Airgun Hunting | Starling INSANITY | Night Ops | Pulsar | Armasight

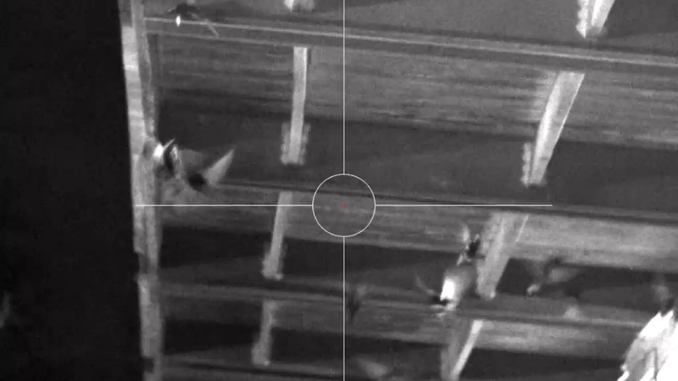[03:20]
Same beam you smoked that one on, go right, and there's one just on the right side of the postage.
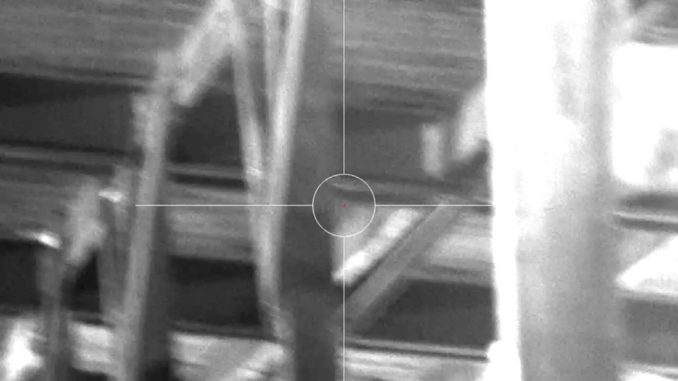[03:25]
I don't know if you can see. Now I'm blocked by postage.
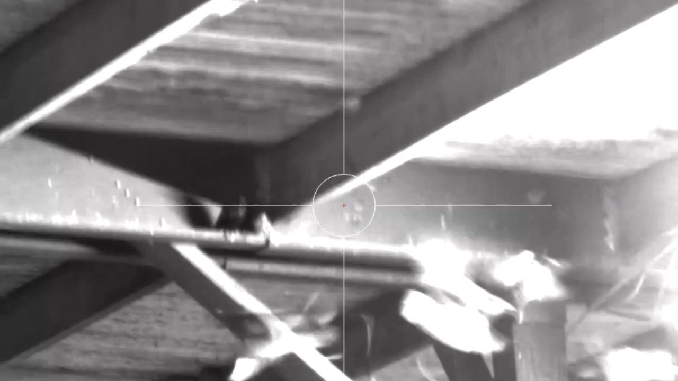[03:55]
He's dead. And then just to the left of him, there's still one. Yep. Dead.
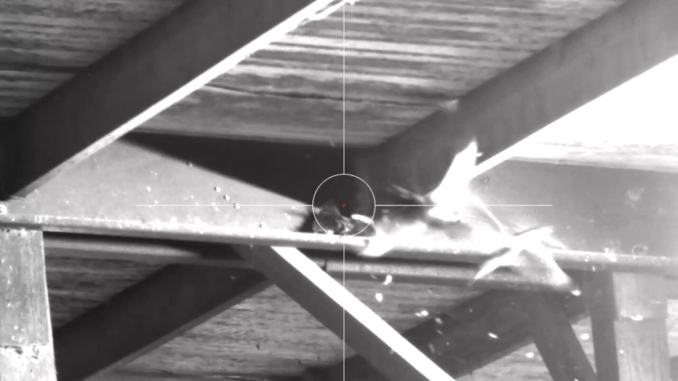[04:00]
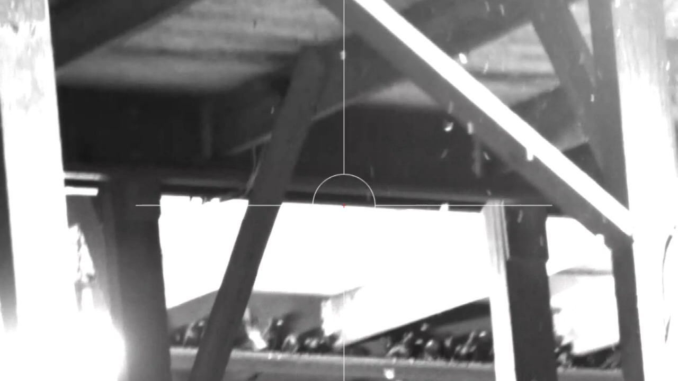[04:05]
And then go two rafters further,
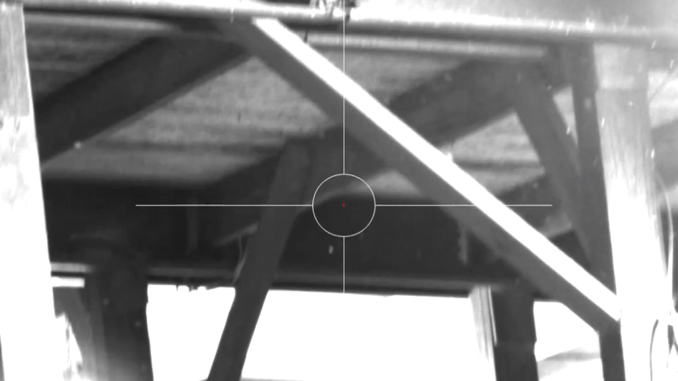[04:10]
and there's just a massive group. Yep. Snipe on. He's dead in place.
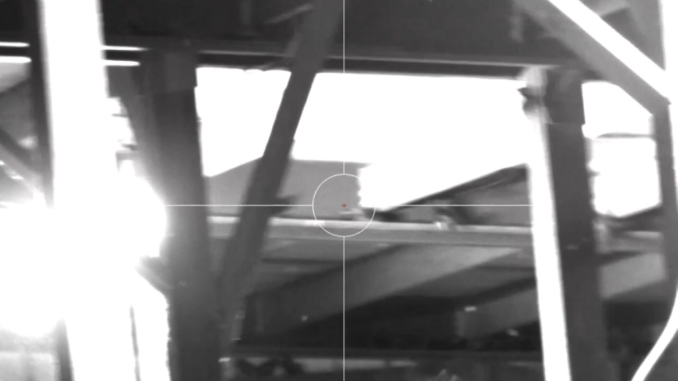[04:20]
And right there again. Dead.
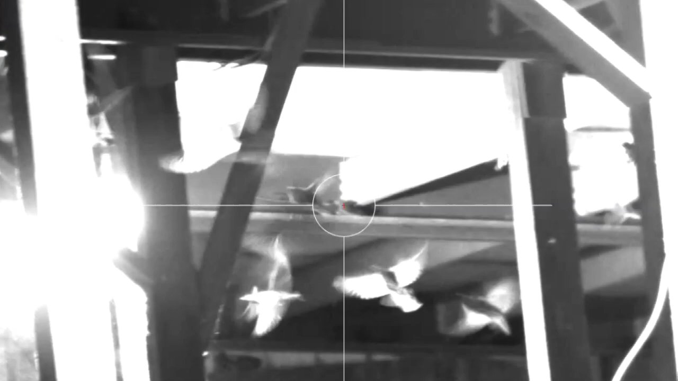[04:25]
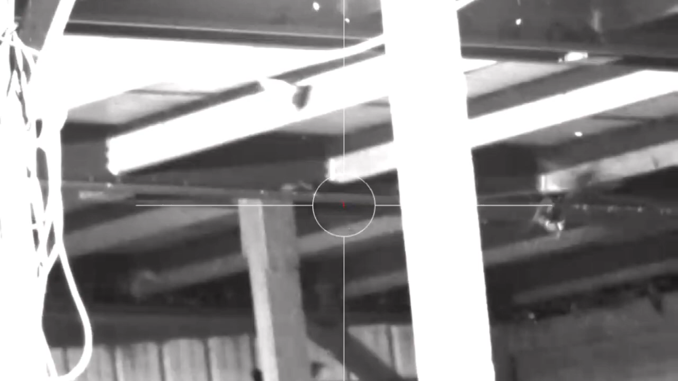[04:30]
Down, or to the right of that, there's two, or one. Yep. Dead.
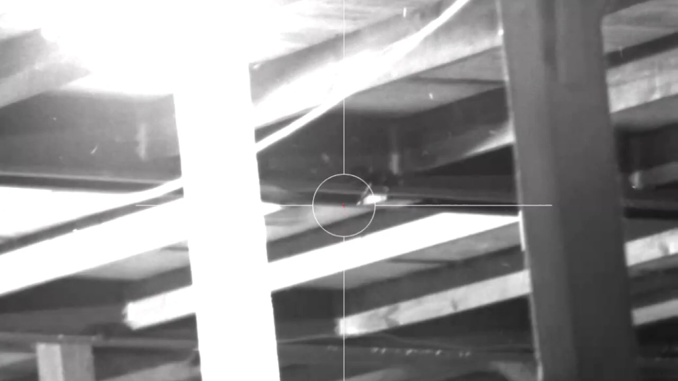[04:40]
And then up and right of that, there's two. Dead. And I found another one. Dead. Dead.
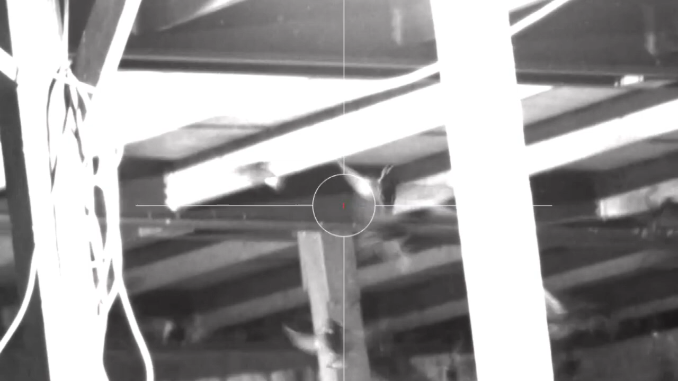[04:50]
Yep. Ready to start killing now? And...
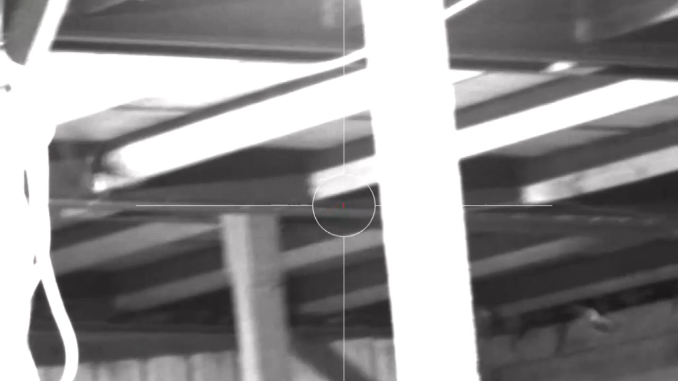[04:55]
Still got another one right there, bro. Not seeing him right... Just to the left. Come to the left of that last one you just shot.
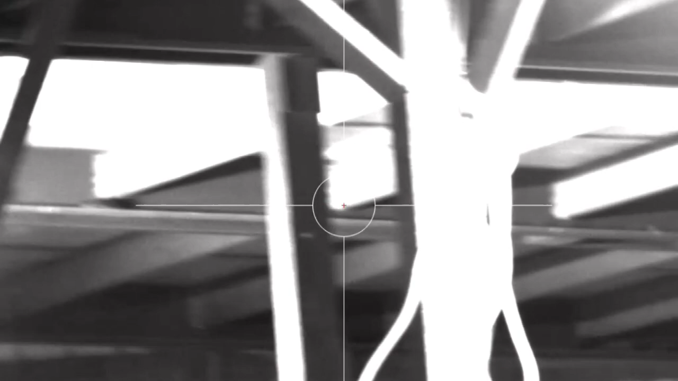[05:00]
I'm probably blocked by a beam and wires. All right. Now, swing left a little bit more.
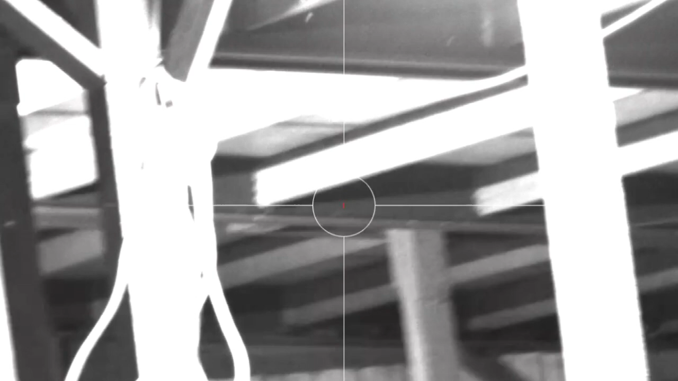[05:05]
Yep. I'm on him. Dead. Got him.
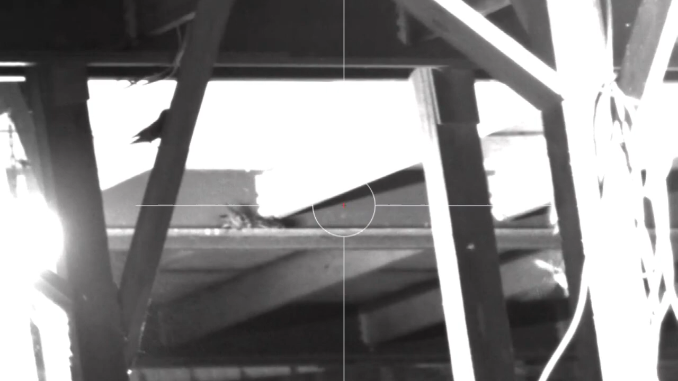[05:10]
And then on that post... Oh, you sucker.
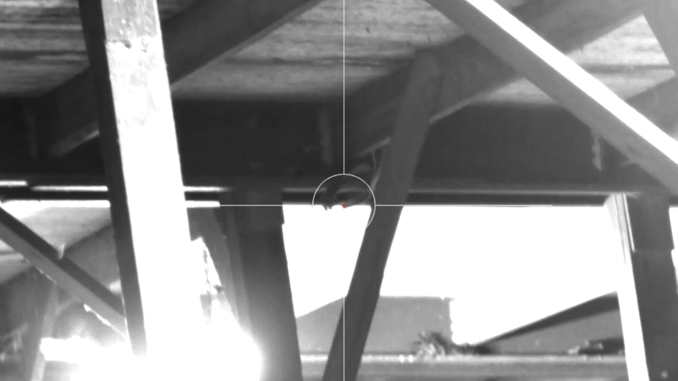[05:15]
He jumped up. Dead. Right there again.
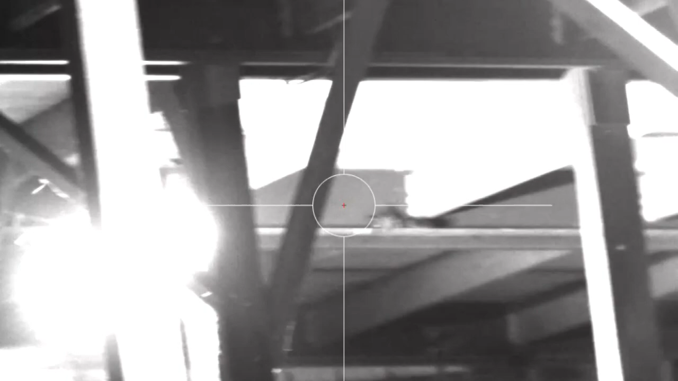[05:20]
Oh, flew. Yep. To the right of that a couple feet. Oh, flew.
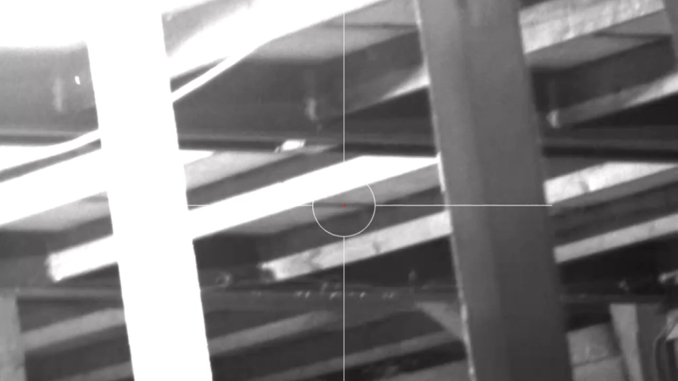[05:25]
Go to the right a little bit more. There's two. That's one.
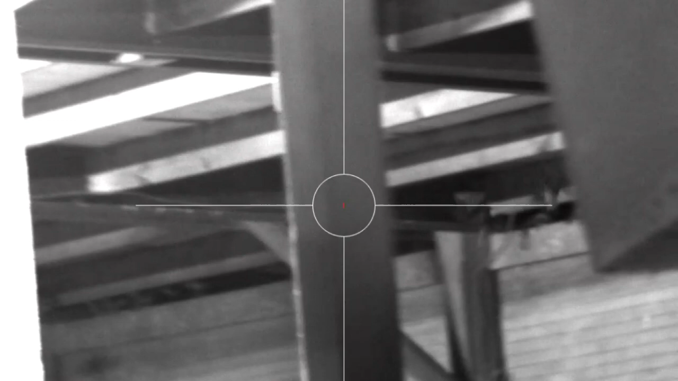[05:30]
There's a bunch. Dead.
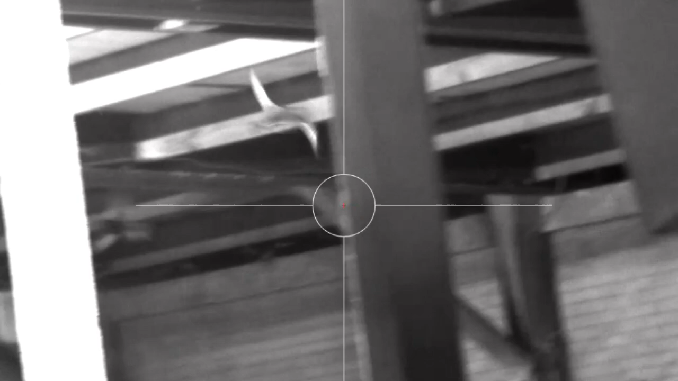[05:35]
If you go to the right, there's two or three. Uh, can't see him.
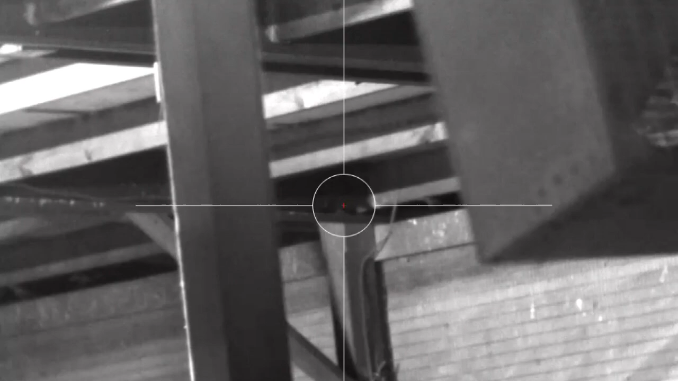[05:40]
I don't know. Uh, close. Up by the light again.
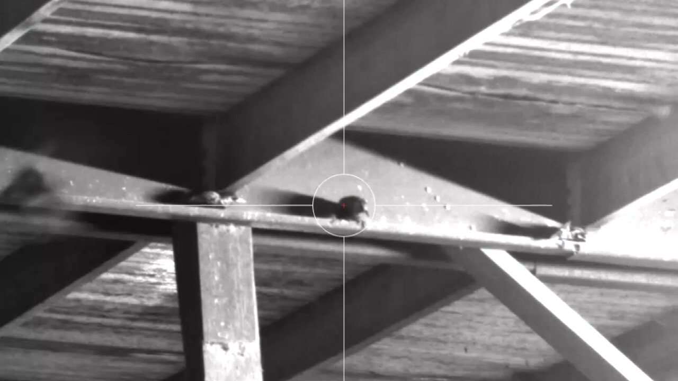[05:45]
Go left of the light on that beam.
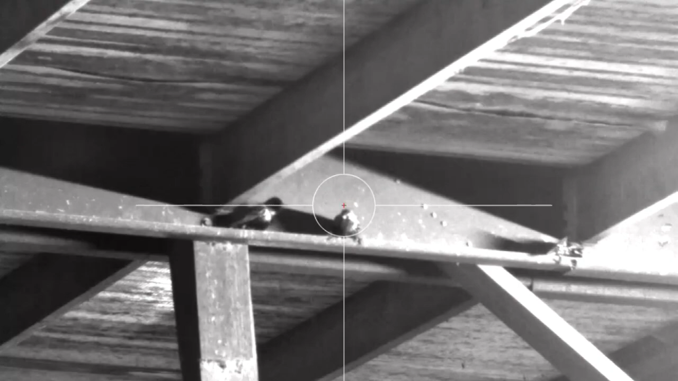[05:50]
Yep. Splattered. Did you get that? Yeah.
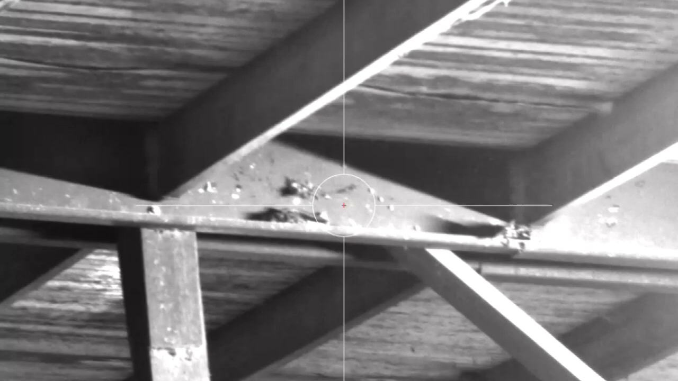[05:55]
I mean... I just bought it in the frame. He literally splattered. All right.
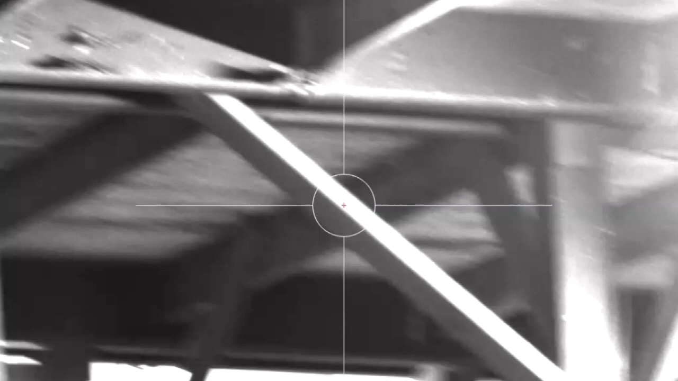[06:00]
Go back to the last beam that we were on. Okay. There's one back on the left of...
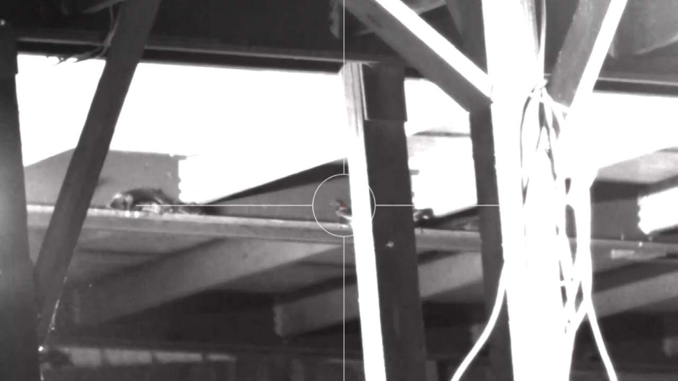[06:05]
Got him. How many do you think you see, bud?